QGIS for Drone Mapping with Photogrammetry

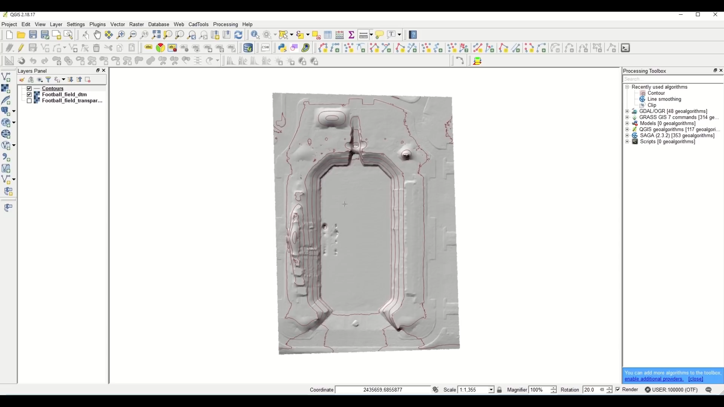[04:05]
I want to set my elevations to five feet. So I'll just put in five and click run. As you can see, the contour lines have been populated. So the first thing that I'm going to do
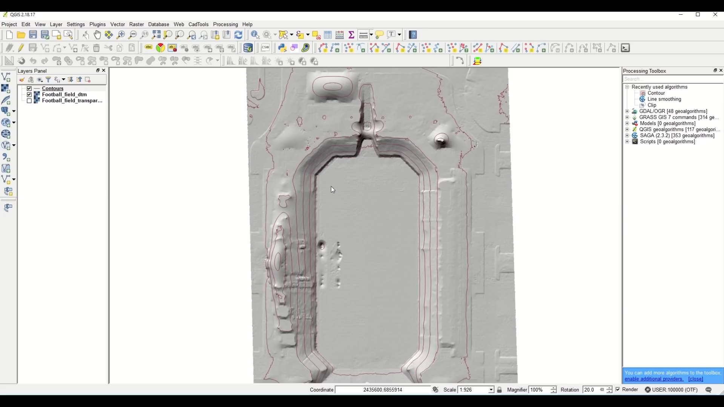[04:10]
with mine will be to smooth out these lines to make them look a little cleaner. And again, if you don't see the line smoothing tool, you can just type it in and it should populate. Also, if you don't have that tool, you can go into the plugins and here are numerous tools that you can download and they will automatically install into your QGIS.
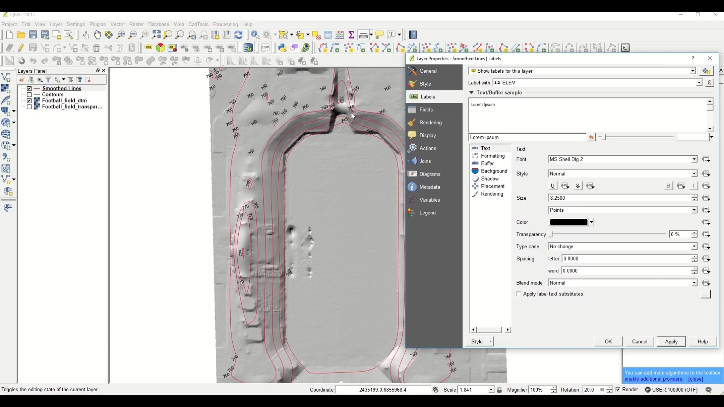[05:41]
And as you see, it adds elevation to the different lines. And from here, you can go in and change anything from the font type to the size of each elevation line,
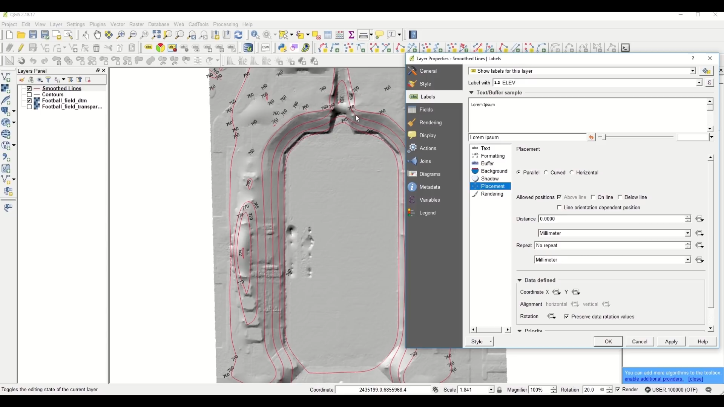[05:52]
the placement, all kinds of options to more easily customize the map to the way that you want it to look. Okay, so the next little feature I want to show is how to clear up some of these lines that you don't need. For instance, I don't need contour lines on top of buildings.
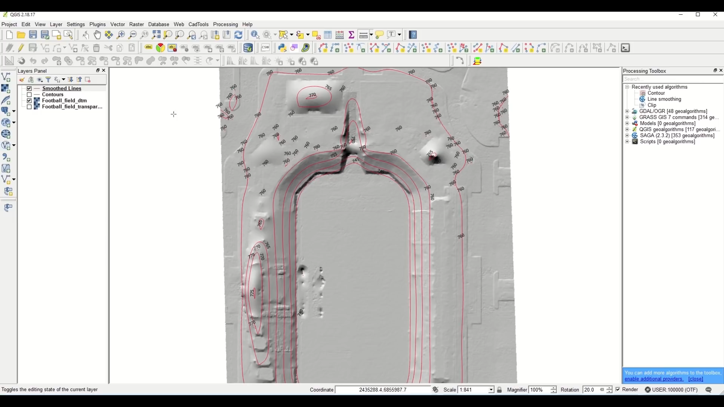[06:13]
So I'll go to the edit tool. And then I'll pick the select feature tool so that I can select all the features that I want to delete. Once I select them, I'll hit the delete key.
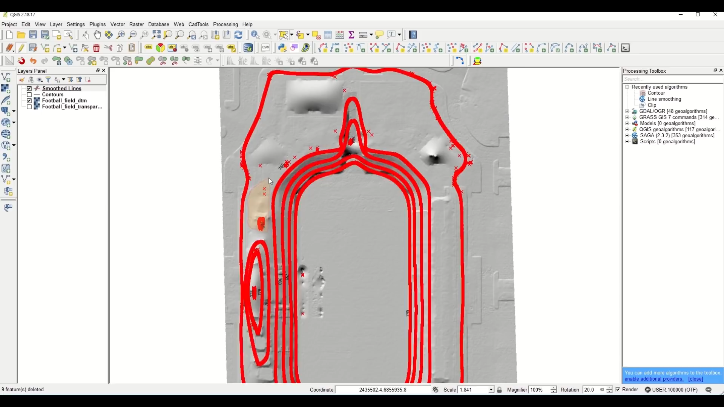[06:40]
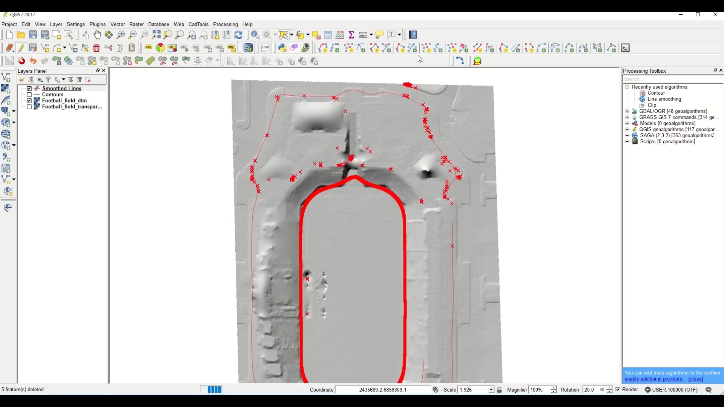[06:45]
Okay, so that's good enough for now. So I want to save my changes.
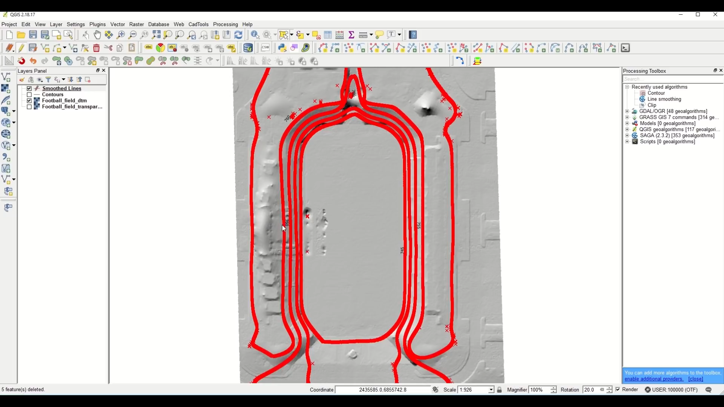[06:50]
I click on the pencil and then click save.